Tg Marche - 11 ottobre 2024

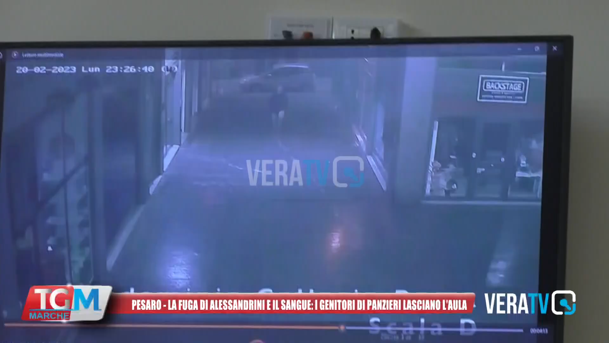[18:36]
Dopo 15 minuti se ne va correndo. Sali in auto, supera il casello di Pesaro.